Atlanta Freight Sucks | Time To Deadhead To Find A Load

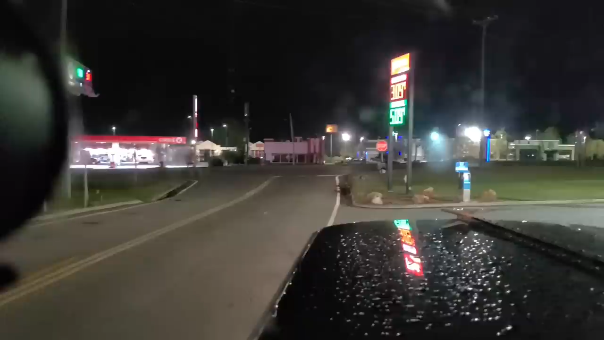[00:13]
Alright, it is the unholy, ungodly, unspeakable hour of 2.45, 3 o'clock in the morning, and we're leaving the truck stop where we parked last night
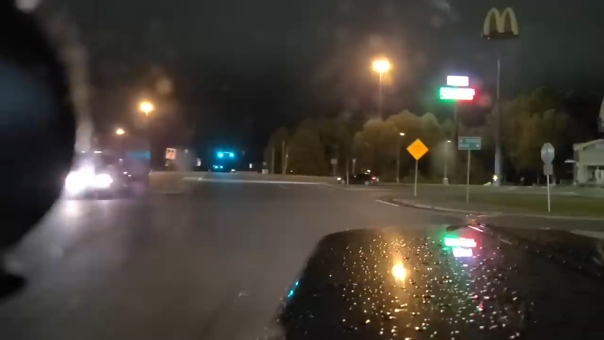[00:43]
because we got to get into Atlanta, and it's a two-hour drive with no traffic, so we're leaving early to make sure we don't get any traffic, and yeah. We'll see if they lied to me about our appointment,
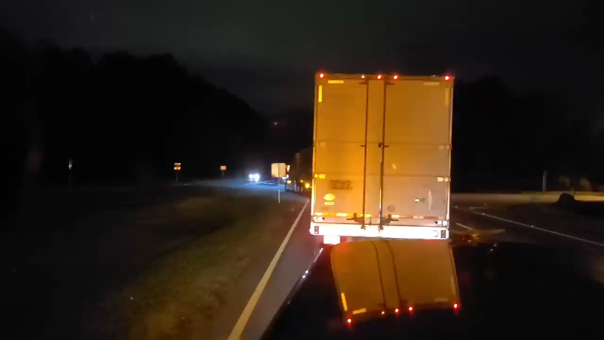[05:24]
out here, to this four-lane highway, where we are now waiting for the line to move up, before we can cross the southbound lanes of traffic, to get, oh, that's dangerous. Come on, people, that's dangerous. Unnecessary. Unnecessary. Jeez Louise.